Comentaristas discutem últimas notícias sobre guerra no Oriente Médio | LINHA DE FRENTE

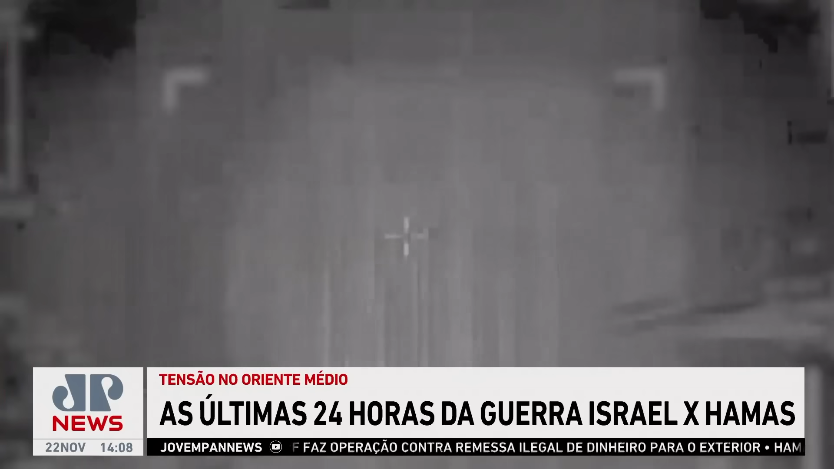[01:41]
O exército israelense divulga imagens de ataques contra alvos do Hezbollah. Segundo Israel, as cenas seriam de ataques de caças israelenses à infraestrutura do Hezbollah
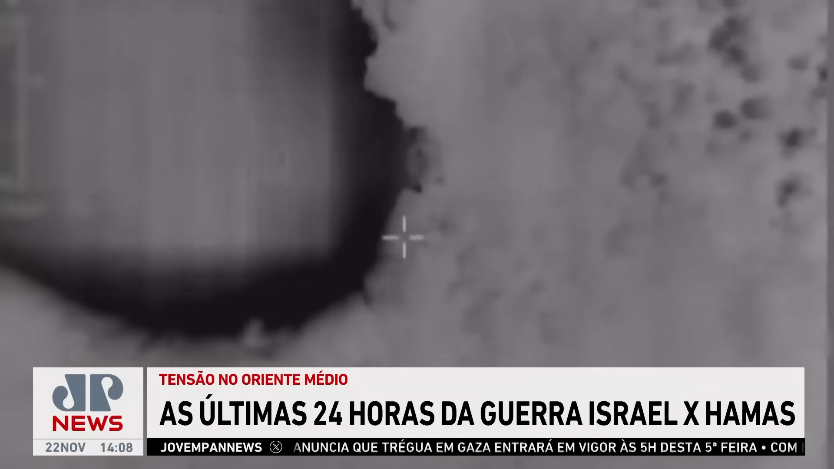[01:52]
e a um centro de comando operacional no Líbano. Nuvens de fumaça aumentam após os ataques aéreos israelenses no norte de Gaza,